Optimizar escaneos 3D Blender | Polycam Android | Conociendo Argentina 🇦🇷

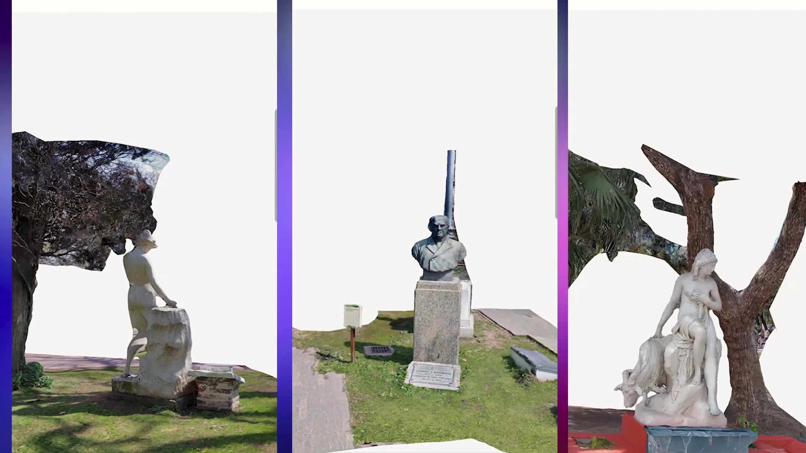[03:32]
Aparte de ver los animales, tienen estatuas muy interesantes. Todos estos objetos 3D están en Sketchfab, así que puedes ver todos los archivos.
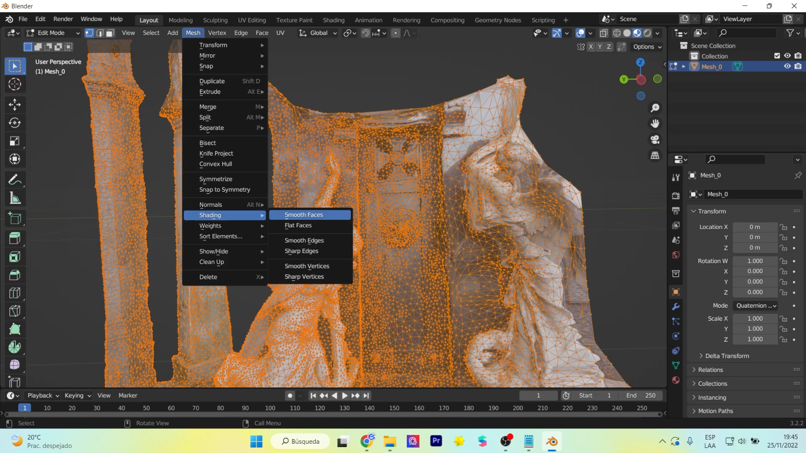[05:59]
Vamos a ir intercambiando el viewport para ver el objeto con textura, con vértices y de otras maneras.